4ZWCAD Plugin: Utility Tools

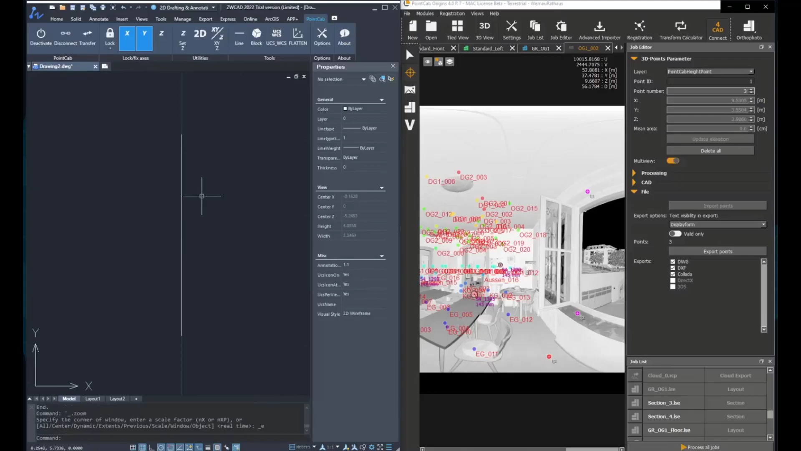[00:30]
For doing that, we'll have to open up panorama view and click again, 3D points, then go to front view and then you'll have lines with the specific distance between floor and window and then ceiling.
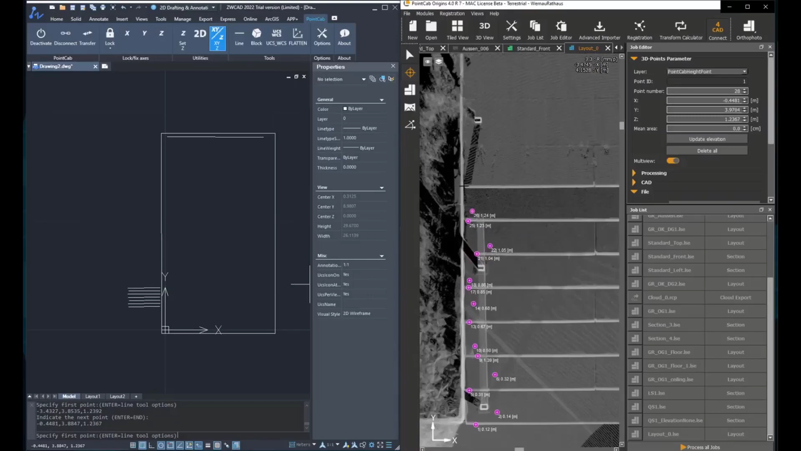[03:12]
So now after creating all the stairs by clicking two points for each point or for each coordinate
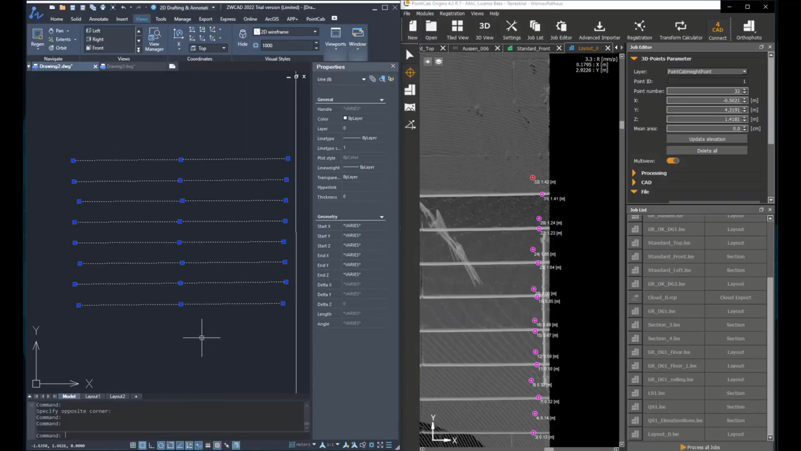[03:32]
transferred, we will, yeah, we can go in the front view. And then you can see that, yeah, the stairs were created at a different height and the height we're taking from the second pick point and not from the first,
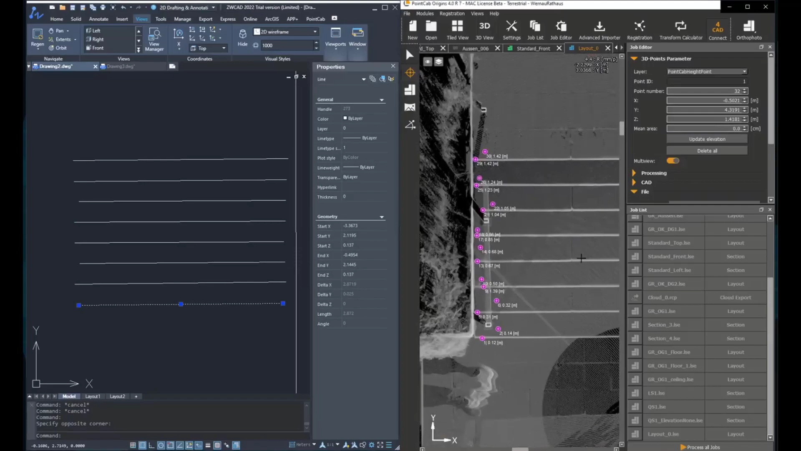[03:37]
because yeah, sometimes it can be that we are, we are clicking at a different height.